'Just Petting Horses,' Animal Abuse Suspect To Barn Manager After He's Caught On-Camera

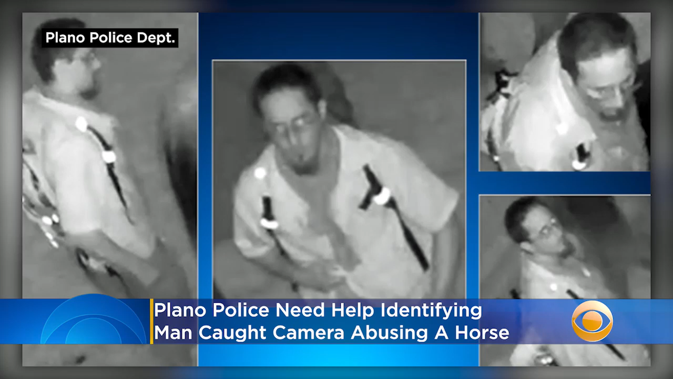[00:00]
Plano police are asking for help identifying this man after he was caught on camera abusing a horse. According to investigators, it happened February 28th. The suspect told the barn manager who confronted him that he was, quote, just petting horses. He fled the location on foot. Anyone who recognizes him is asked to call the Crime Stoppers hotline.